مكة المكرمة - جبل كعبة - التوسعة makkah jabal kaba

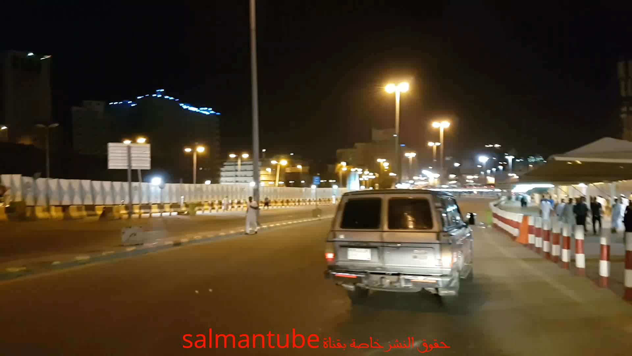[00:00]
السلام عليكم ورحمة الله وبركاته اليوم أصور لكم المنطقة اللي كانت مسكوكة ومغلقة
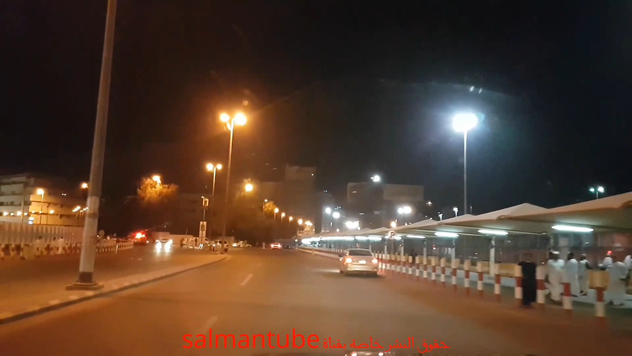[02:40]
هذه هي منطقة القبوة وهنا يصبح موقف بساطة النقر الجماعي على الجهاليونة
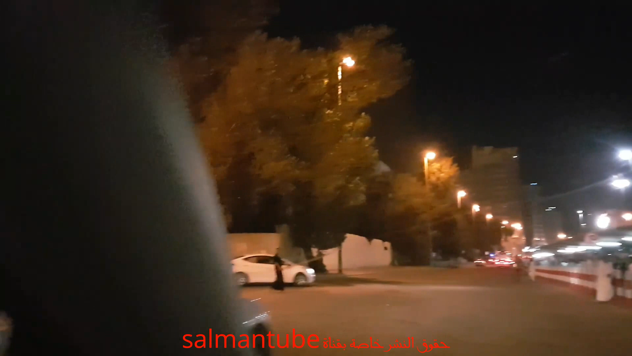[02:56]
وهذا اتجاه البراج الكسوة الجروة التيسير